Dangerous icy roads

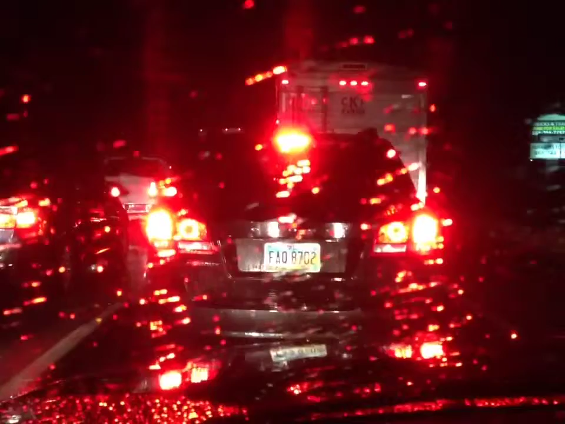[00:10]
traffic's at a dead stop. It's raining. 32 degrees. Road's getting ready to freeze. Still have an hour and a half drive left to get home.